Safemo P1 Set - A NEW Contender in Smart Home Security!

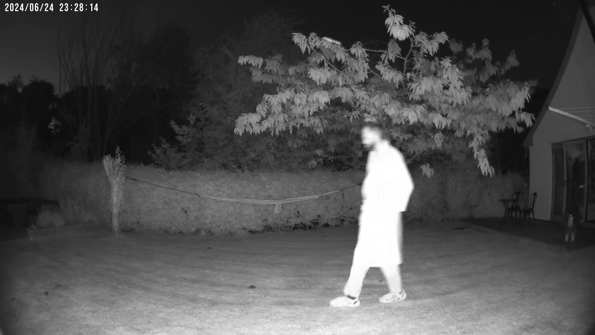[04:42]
well that they have both black and white and color night vision